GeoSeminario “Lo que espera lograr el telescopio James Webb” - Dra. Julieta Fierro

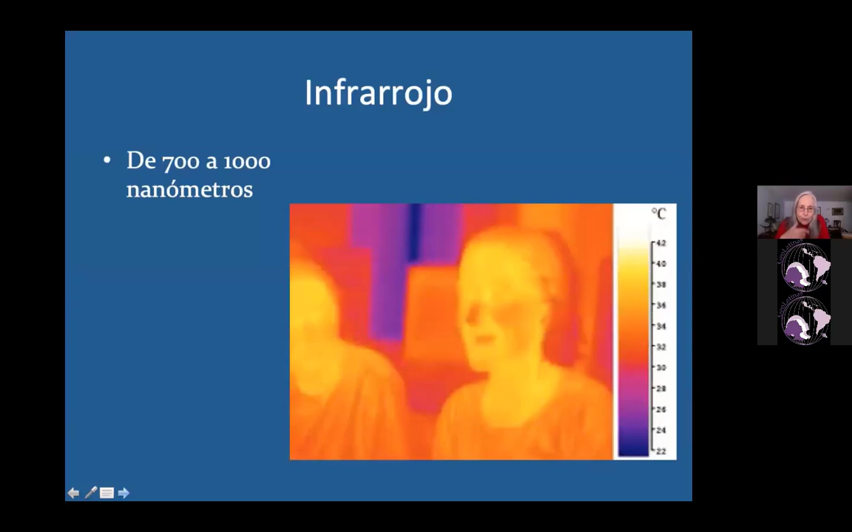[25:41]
On screen: scale top 42°C, scale bottom 22°C
Bueno, entonces, como les decía, el James Webb va a estudiar radiación infrarroja.